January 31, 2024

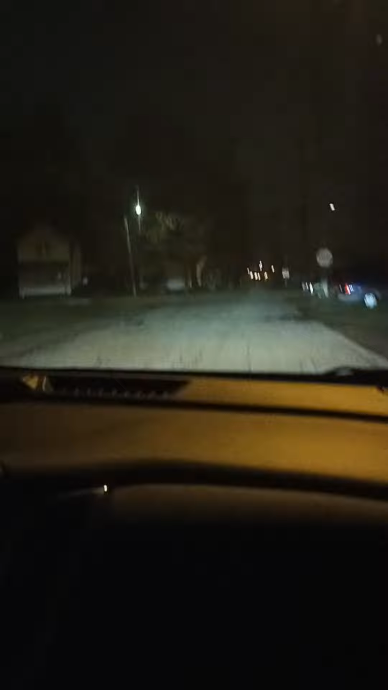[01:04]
Cause it's dark outside. How come it's dark? How come it's dark?
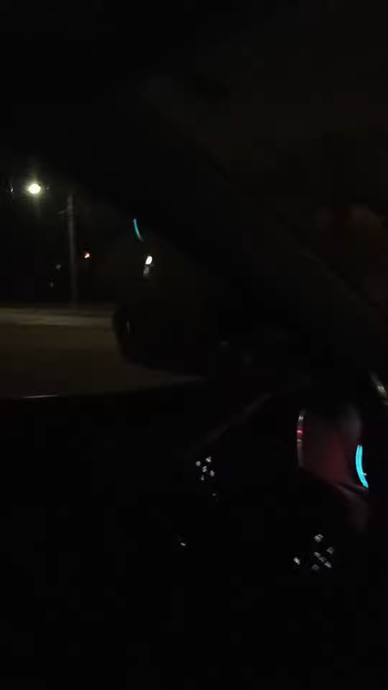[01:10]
Cause it's early. It's early in the morning. Yes, honey. Look how dark it is outside. Mhm.
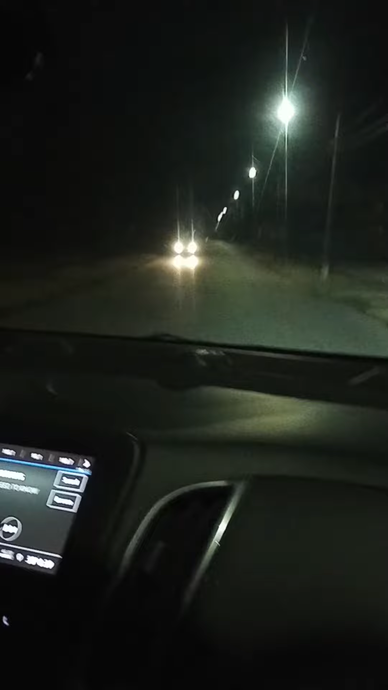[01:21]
And cold. It's dark and cold, James. I'm getting ready for the bus. Yes, you are.